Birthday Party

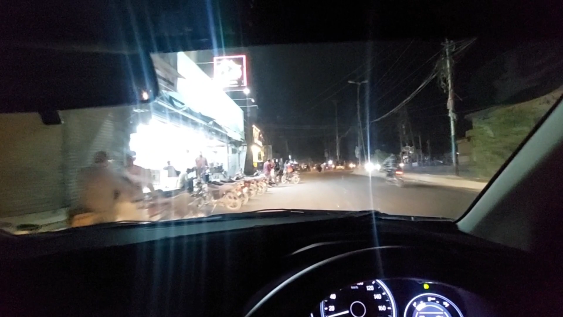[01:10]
तो यहाँ हम पहुँच गए, और अभी जो है यहाँ से हम उतरेंगे, और ईशल पहले उतरेंगे और फिर वो चलेंगे।
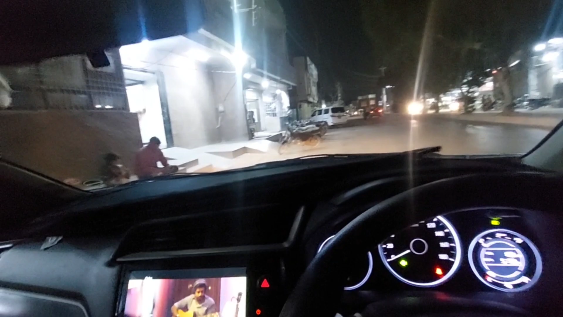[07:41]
कॉलोनी से और घर की तरफ अब गामजन है और हमने कहा जी सब बैठ जाएं तो फिर उसकी तरफ चलते हैं तो यहाँ हम रुके हमने कहा जी आखिरी चीज़ रह गई थी कोल्ड ड्रिंक एक